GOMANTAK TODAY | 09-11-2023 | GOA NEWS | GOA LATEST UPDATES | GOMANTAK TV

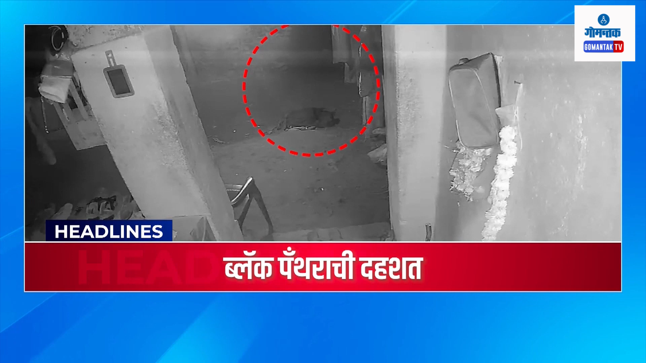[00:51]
दारवन दोड़या ब्लेक पैंतरा चो वाउर सुने चर केलो हलो सीसी टीवी केमेरान ब्लेक पैंतरा चे जाले दर्शन
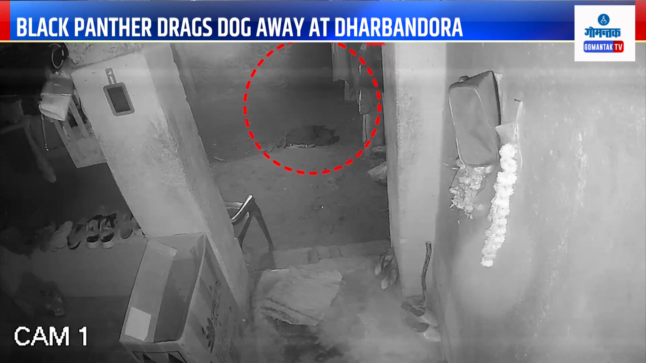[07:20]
प्रभू मलकरनी कर। बुत्वारा दार बंदोडे अतुल नाइखांचा सुनेजे ब्लेक पेंटरान हल्लो केलो ब्लेक पेंटर चे हल्लेचो प्रसंग CCTV केमेरात कोई जला